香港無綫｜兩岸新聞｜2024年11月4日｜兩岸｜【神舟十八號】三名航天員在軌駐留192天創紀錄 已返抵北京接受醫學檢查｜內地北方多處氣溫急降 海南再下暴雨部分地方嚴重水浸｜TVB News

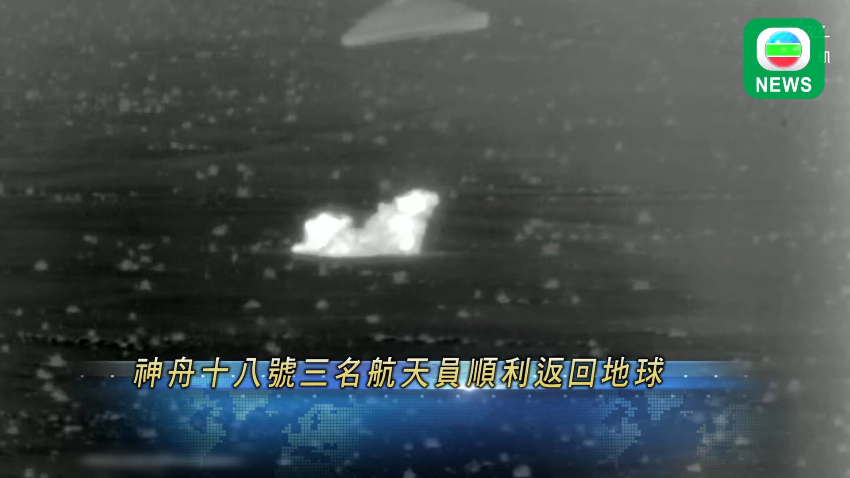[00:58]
负责搜救的空中分队的直升机大约5分钟之后飞抵返梅仓位置